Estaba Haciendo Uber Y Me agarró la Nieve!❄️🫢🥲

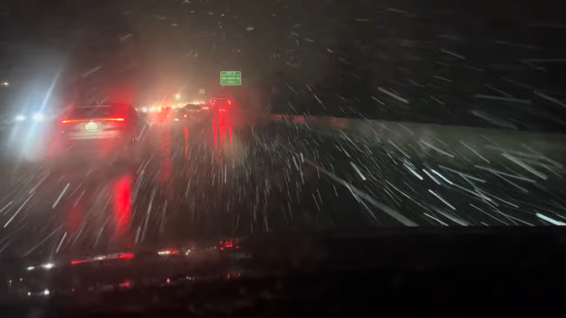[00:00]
Hola amigos, ¿cómo están? Pues les cuento que me agarró la nieve. Miren nada más. Me agarró la nieve. Ya me voy a mi casa. La Morena y yo vamos espantados.